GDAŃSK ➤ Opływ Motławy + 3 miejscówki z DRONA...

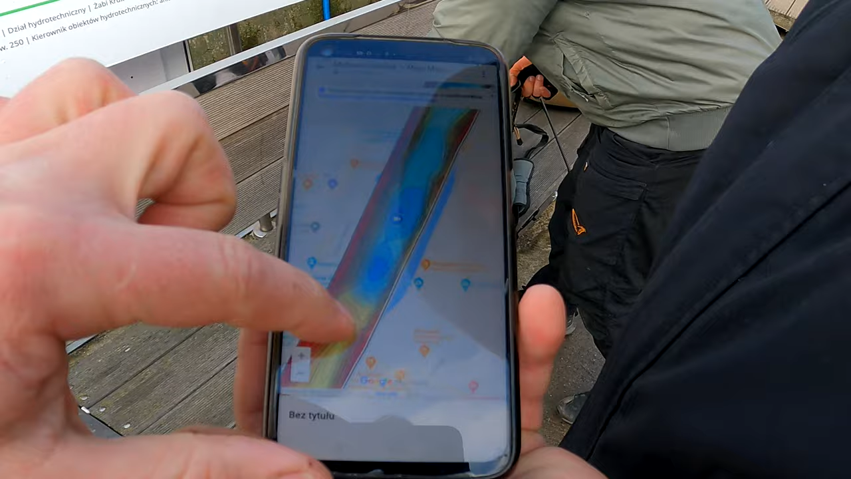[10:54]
Też tam tu już jest morskie. No to już masz morskie. Tutaj jesteśmy my.
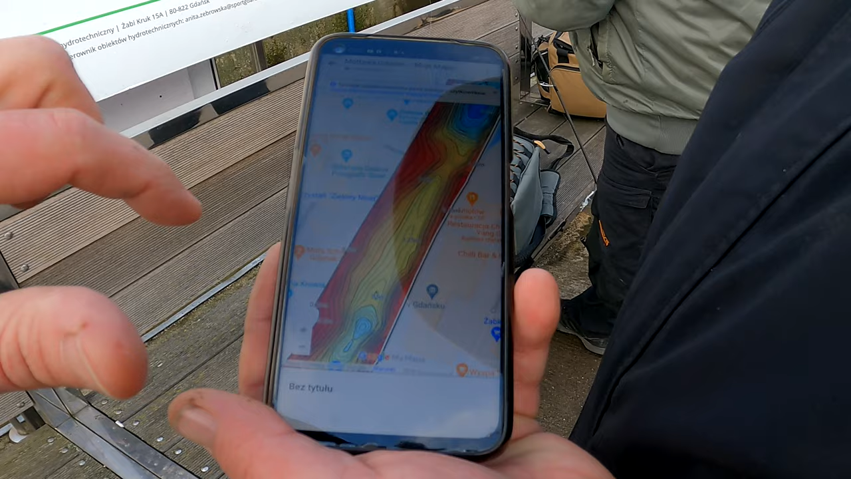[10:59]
Mhm. Przed samym mostem. Czy my jesteśmy tutaj. Tak, no tutaj 3,25 by było.
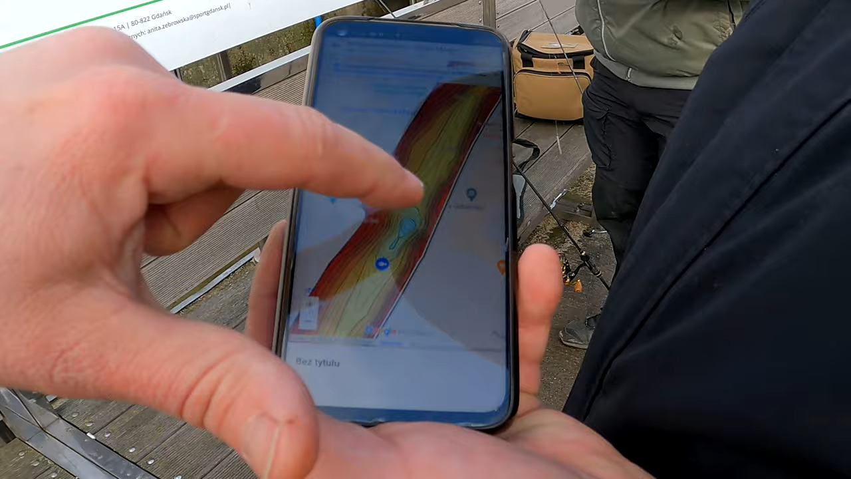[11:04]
No i tu tutaj przed samym miał... mostkiem masz dziurę. No. To jest pewnie to przewężenie, wiesz, dlatego tu jest wypukane, nie?
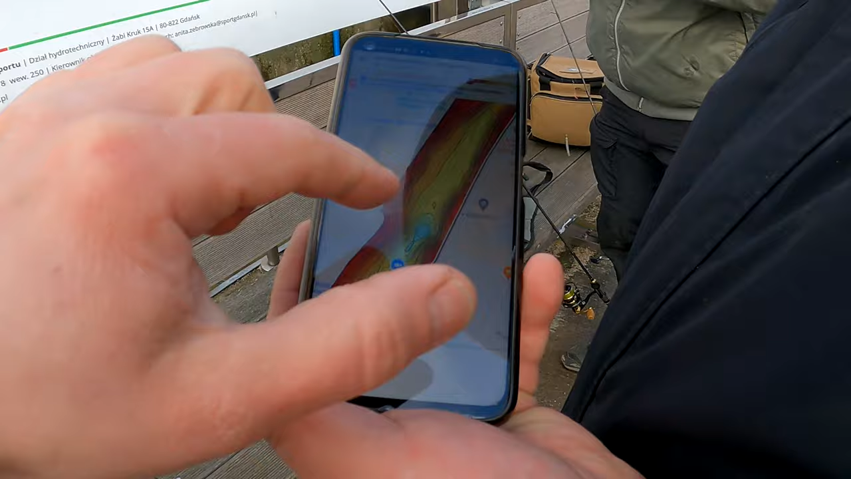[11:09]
Mhm. Patrzcie, mamy to na live.